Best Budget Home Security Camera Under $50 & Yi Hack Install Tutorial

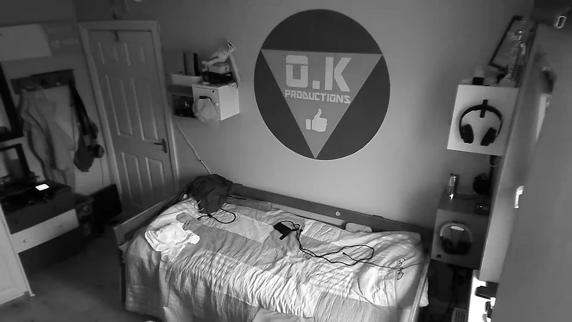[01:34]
It has IR vision which means it can see in the dark and it does a pretty damn good job of it.